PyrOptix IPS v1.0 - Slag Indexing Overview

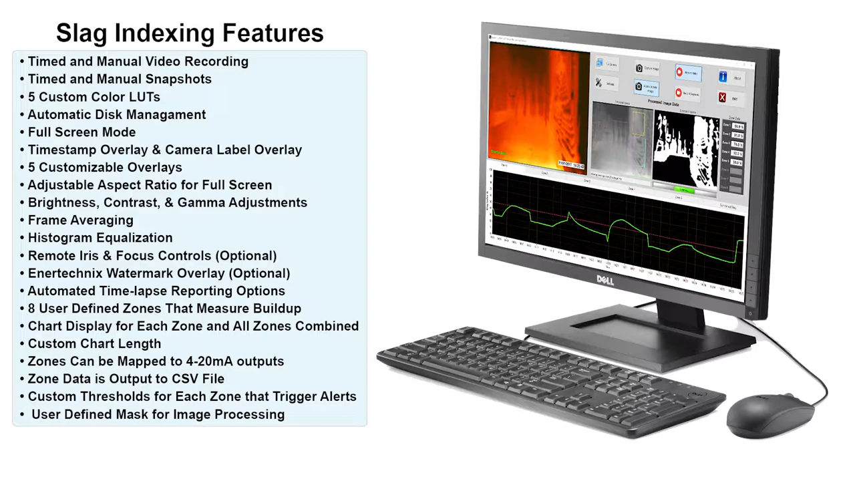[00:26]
time stamp overlay and camera label overlay, five customizable overlays, adjustable aspect ratio in full screen mode,
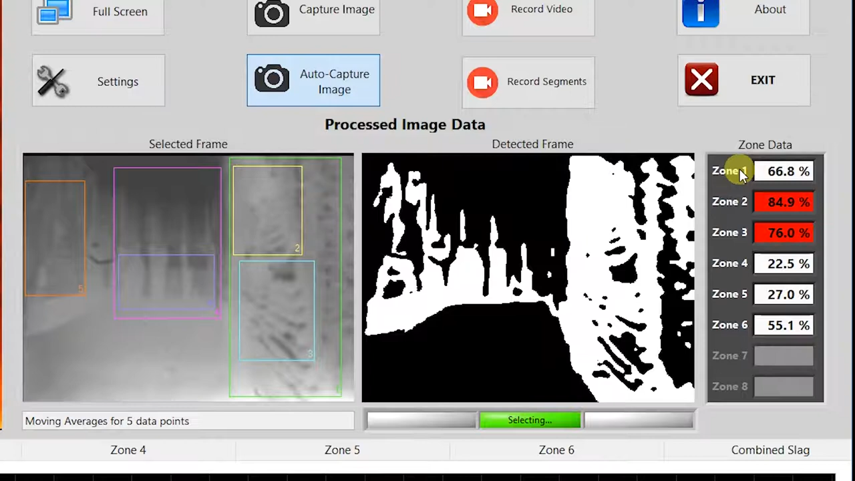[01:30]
slag versus not slag so all the slag is seen in white and everything else is seen in black. Next to that we have our zone data which shows you the output for each zone in a percentage so each zone is defined by the rectangles we see there on the selected frame and the percentage we see is the amount of white pixels that are found inside of that zone.
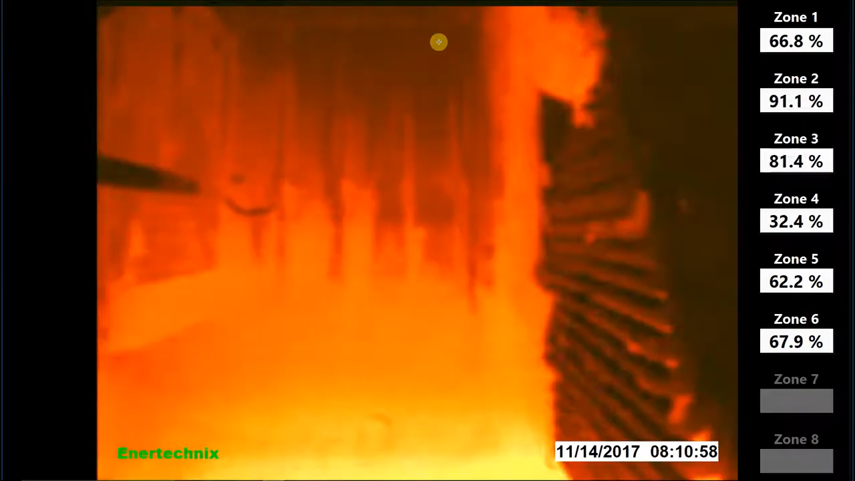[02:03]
Moving on to the buttons found at the top of the program here we have our full screen button which goes in and out of full screen mode which just displays the live image across the whole screen.
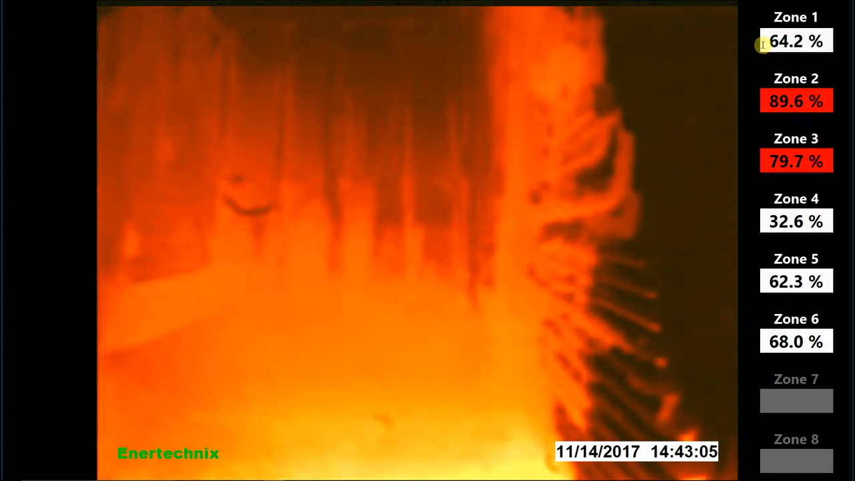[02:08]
We also maintain our zone indicators there on the right hand side. To exit this you simply click on the image or hit the escape key.
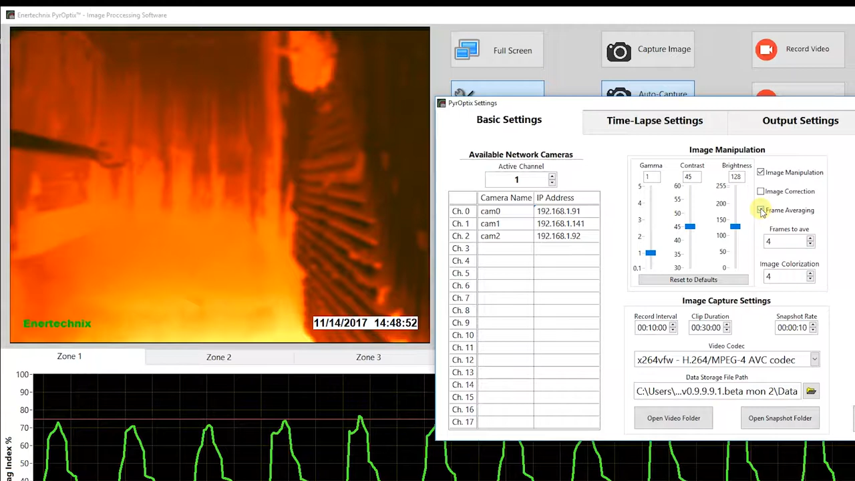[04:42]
We have frame averaging which when enabled averages the last user defined number of frames together and that number is defined by the frames2av control right below this. We also have image colorization and here we have five different color lookup tables that we can choose from.
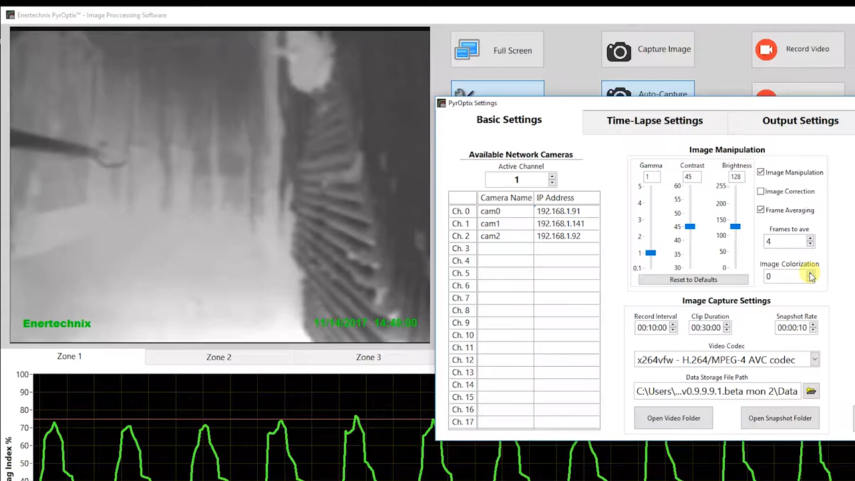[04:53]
I'll quickly run through them.
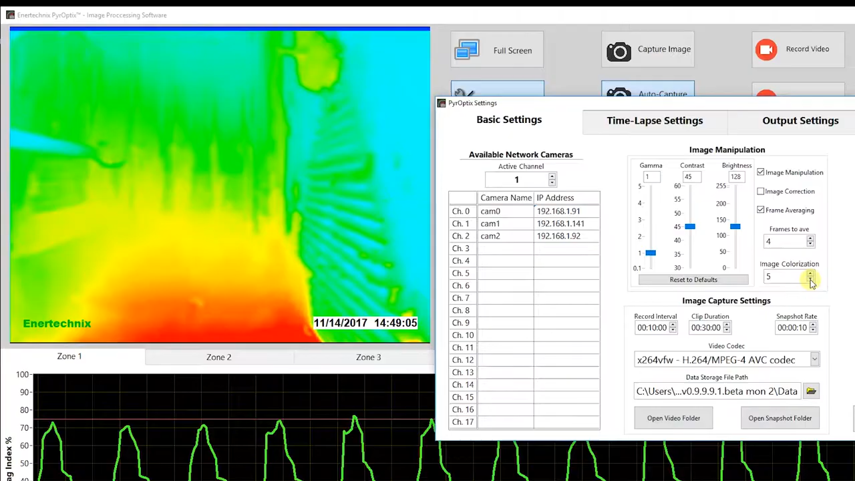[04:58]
Let's move on to the live image settings. We have chart grid lines which enables the grid lines for the chart on the front panel.
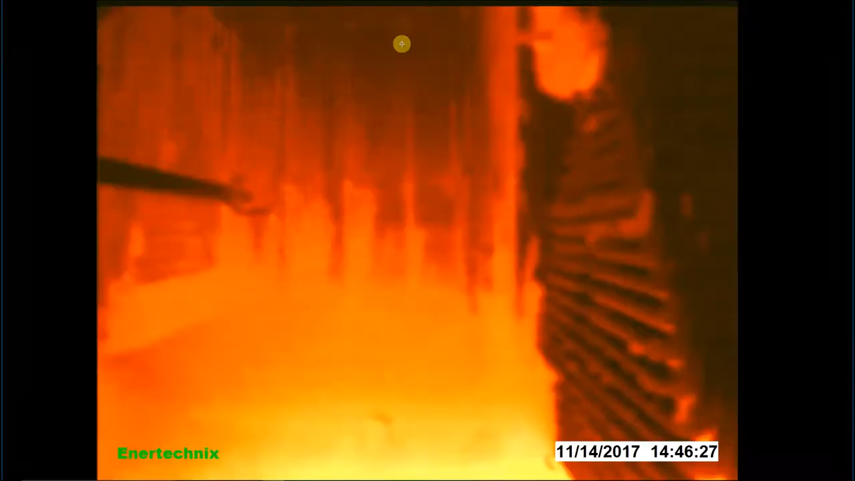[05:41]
So right now we have them hidden if we turn that back on they will be displayed when we go to full screen mode.
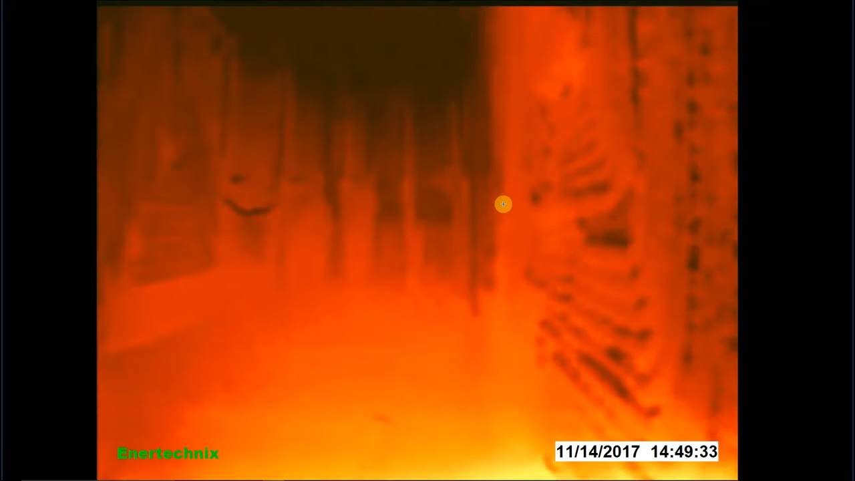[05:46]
Below that we have display enter technics watermark and this will just show or hide that watermark we see there on the bottom left.
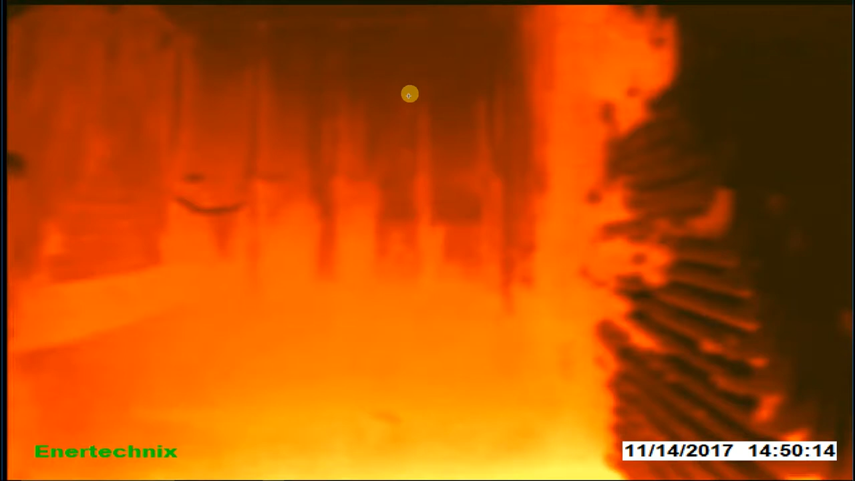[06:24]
So while you do get an image that covers the entire monitor it does distort the image a bit.